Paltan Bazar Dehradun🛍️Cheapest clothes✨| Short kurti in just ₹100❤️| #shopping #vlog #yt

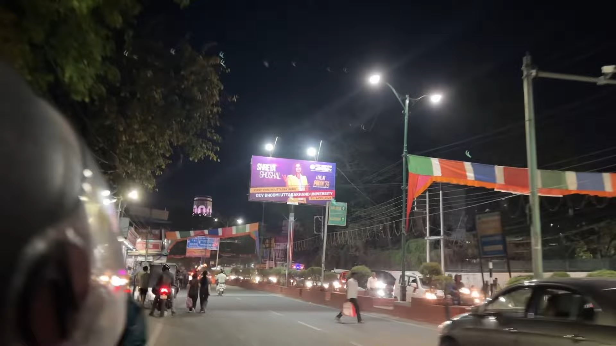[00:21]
रोड देहरादून इसी के लेफरेंट साइड में लगता है पल्टर मार्केट तो मैं सोच थी आज ल